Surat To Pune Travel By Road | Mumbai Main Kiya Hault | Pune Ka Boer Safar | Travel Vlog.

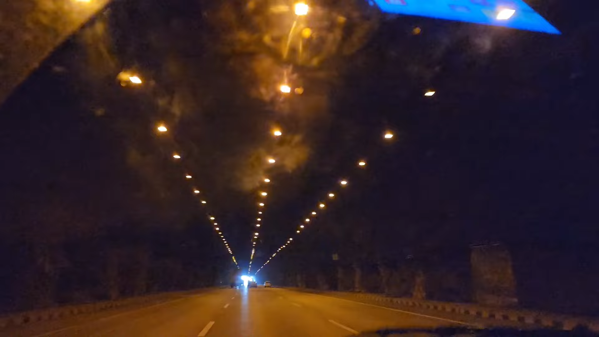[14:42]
क्या मनजर है देखें हम पहाड का सीना चीर के यह रोड बनाया गया है इससे ट्रैवल टाइम तो कम होता ही है और काफी आसानी हो जाती है